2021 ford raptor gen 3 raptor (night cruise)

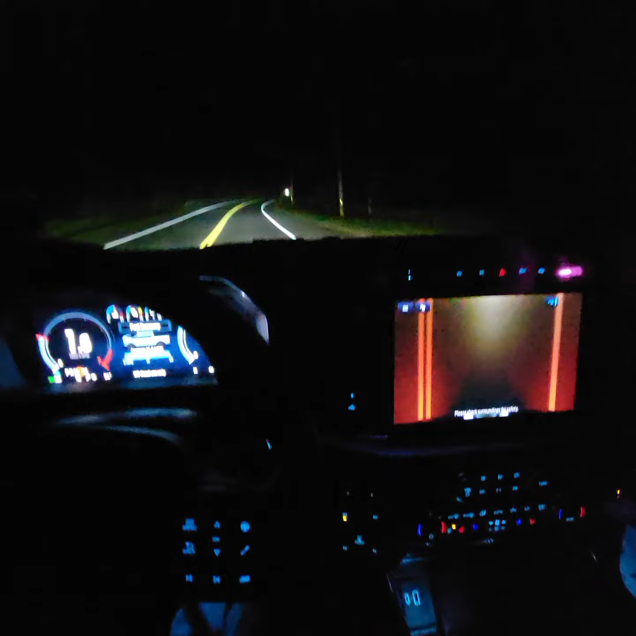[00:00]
What's going on guys? A little short video here. A little night driving to Gen 3. I do love this truck. I'm just pissed off about all the little minor issues with it. The one thing I do love though is that now you can run the cameras non-stop. There's like no five second countdown until the camera turns off. So if anybody had a TRX or a GMC before owning any Raptor,
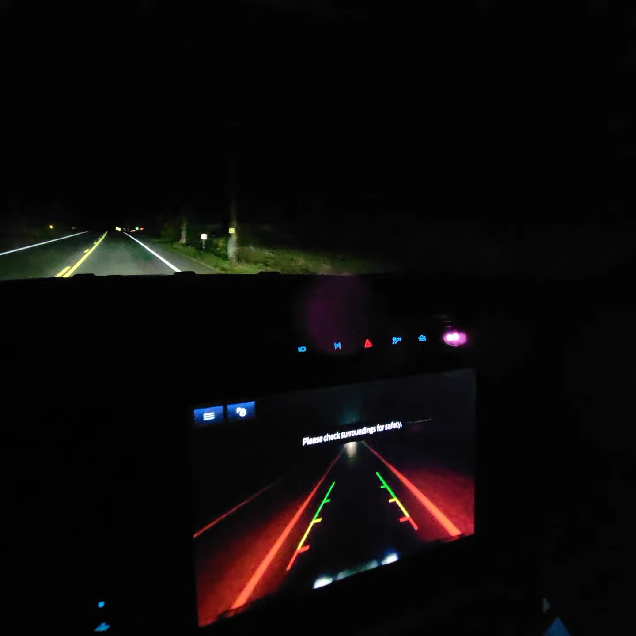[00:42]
And even the third brake light camera for the bed and all the other ones still work. So I think that's pretty cool.